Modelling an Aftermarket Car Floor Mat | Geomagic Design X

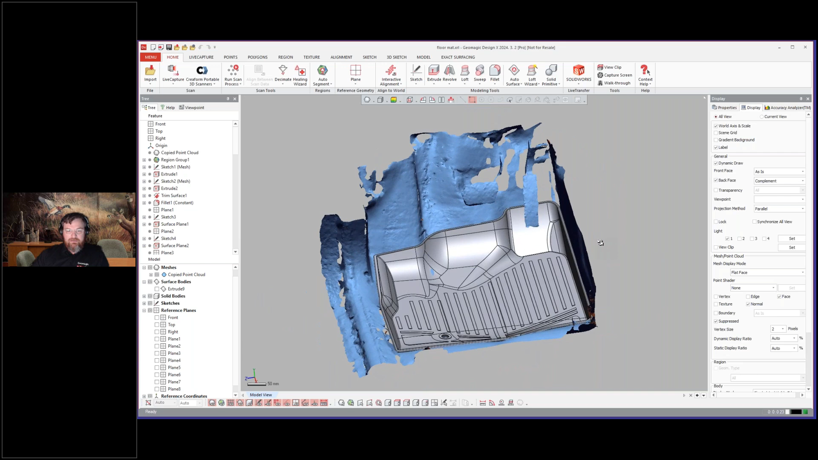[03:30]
It's not the greatest example of a scan data set, but it is a very good example of what you can do where you can reverse engineer and create a design like this that matches up with the specific model. So as usual, remember the format here is I load up a model and then we roll back because just to remind everybody who's new to the webinar, design X is a history based CAD modeler that
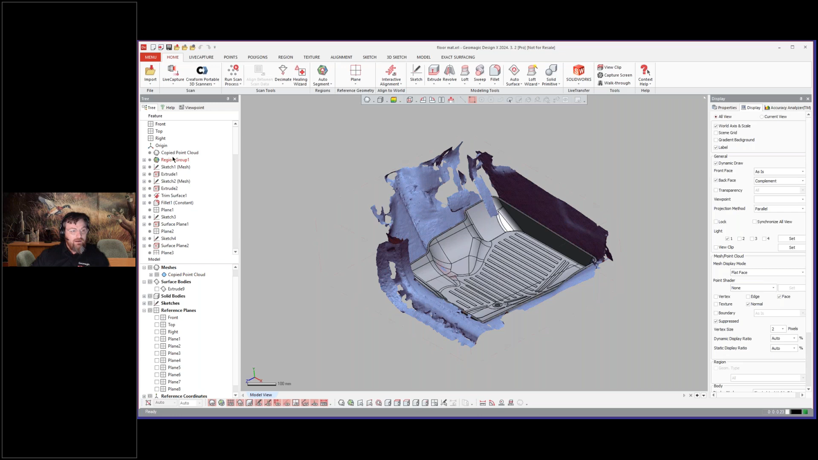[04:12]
I can roll back in the history on the left hand side. But one of our major differences is that scan data is not a second class citizen in our product where the scan data is a native object in the history tree. So you see, I have this copied point cloud that's actually not a point cloud anymore. It's a mesh here. And if I turn off my CAD, you'll see that this is a scan data set and I can render this
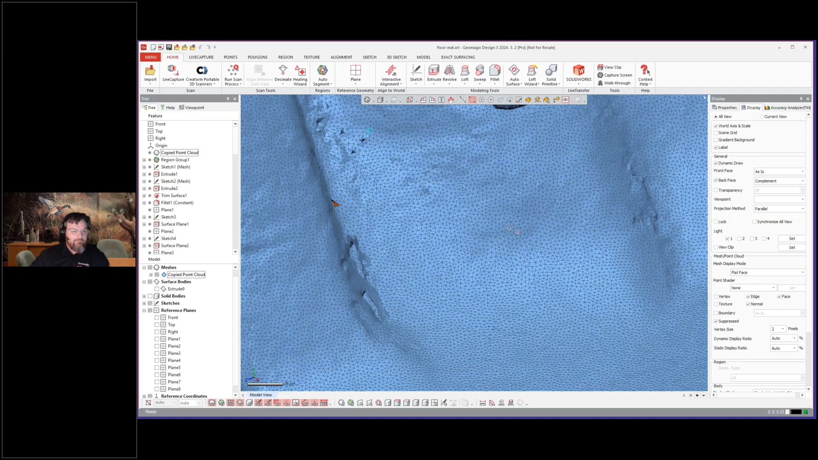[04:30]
polygon as a triangle object. So the historic problem, right, with CAD is if you bring in this mesh inside of a CAD package and you load it up and you try to do anything with it, you're going to be in a world of hurt, right? It's very difficult to work with scan data in CAD packages because the types of models that they are primarily used to working with are NURBS surfaces.
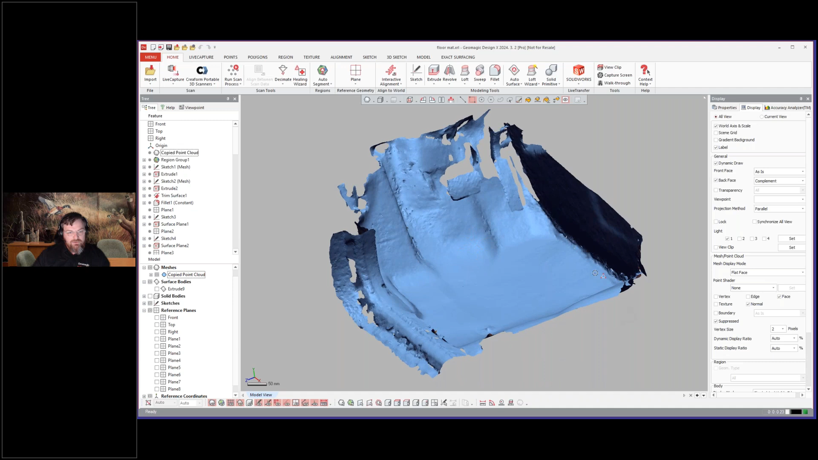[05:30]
But that's still, it's a 3D object, but it's a different family of 3D objects from the NURBS surfaces, which is why we made DesignX. Again, just to reiterate it a different way here, is DesignX, I can select geometry here and fit NURBS surfaces to polygon surfaces.
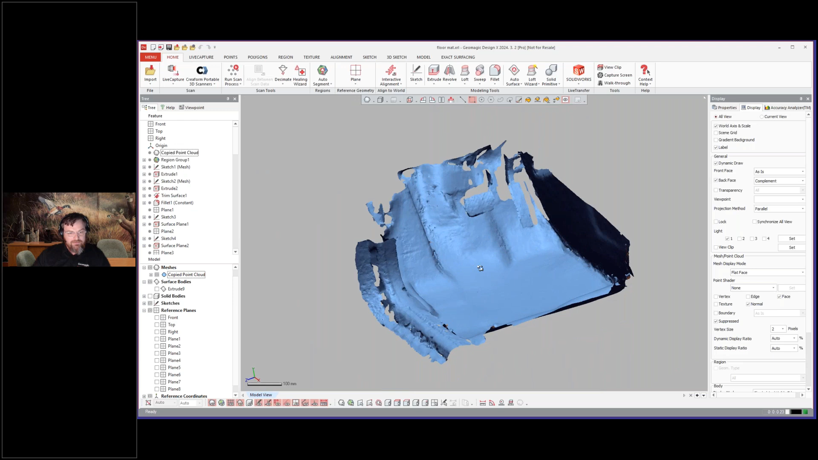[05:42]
And that's the gist of what our goal here is. So if we roll back and we take a step forward, and I'll just roll forward, you'll see that the first thing we did is we did an extrusion. Now, how did we create that sketch for that extrusion? Let me just briefly show that the mesh sketch setup. So it's DesignX has that ability to create mesh sketches.
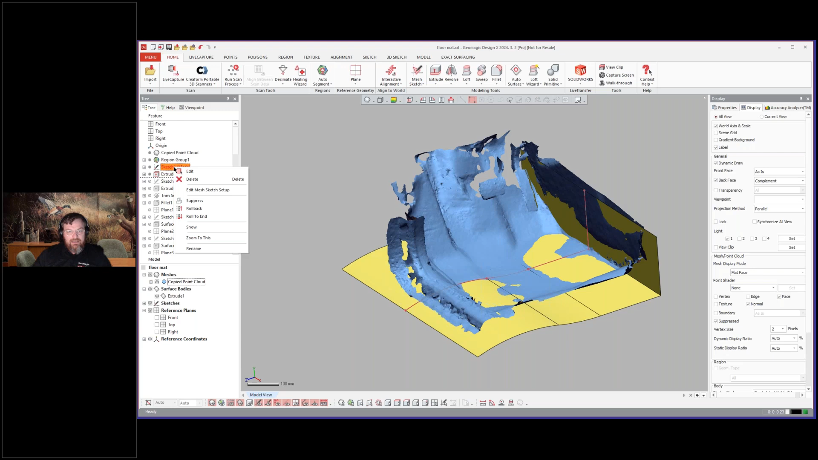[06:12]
So we can create sketches, but we can also create them so they're on the, and here, just a second, occasionally this happens with the
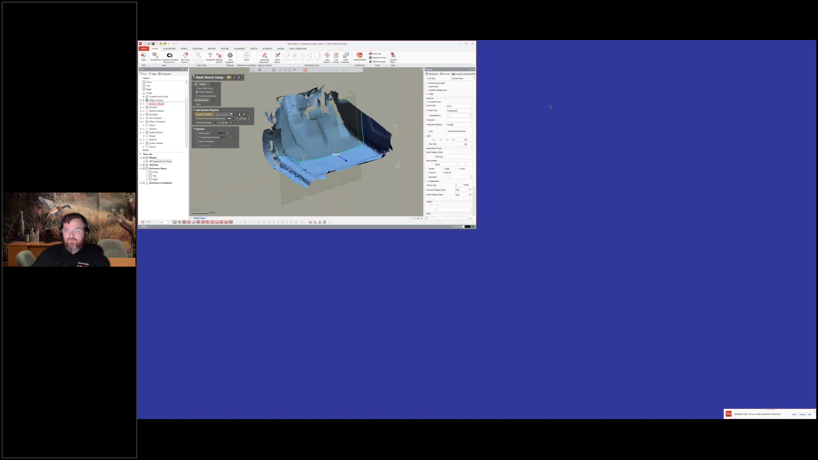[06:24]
software with GoToMeeting. There we go. We should be back to normal here. So every once in a while, I have an issue with GoToWebinar just doing that thing where it zooms in and out or whatever. So there we go.
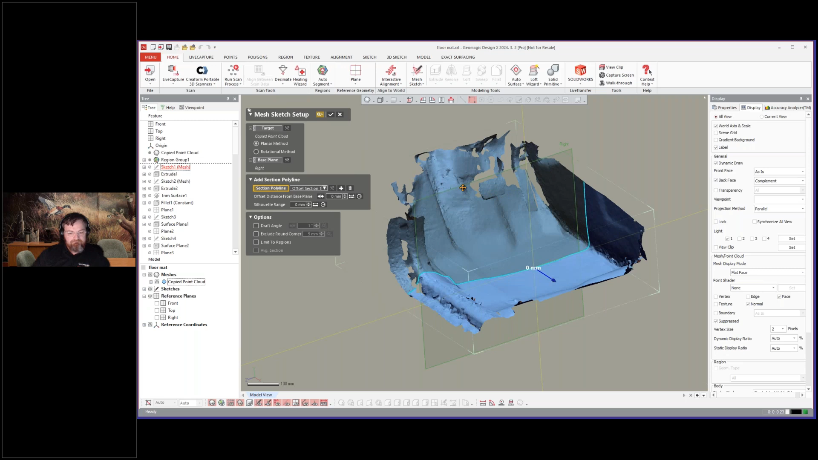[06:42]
So if I do a mesh sketch setup, this allows us to cut a cross-section through this polygon, and you'll see that it's cut through the polygon right there.
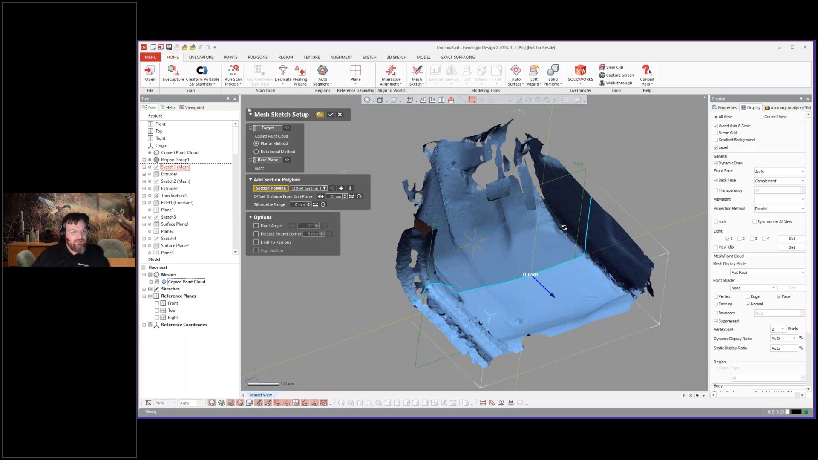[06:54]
And if I go ahead and cancel out of the setup and then go into the sketch itself,
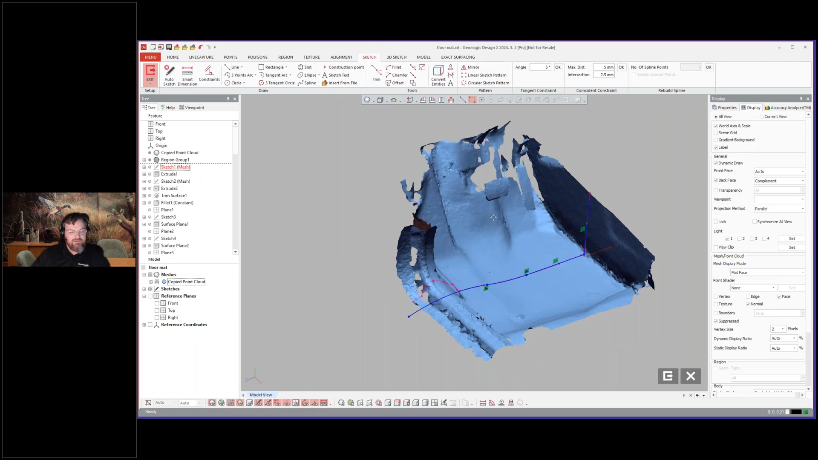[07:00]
I can turn off the polygon, and then I can go normal, too.